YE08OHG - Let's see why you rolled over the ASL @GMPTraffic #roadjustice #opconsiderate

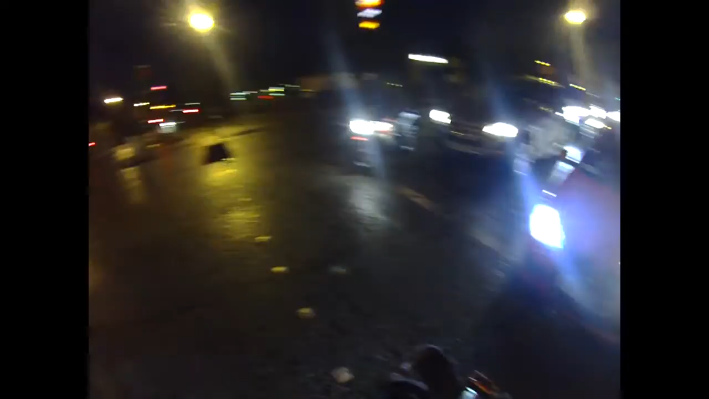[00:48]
At least I've got a chance that you'll see me when you're looking down at your phone.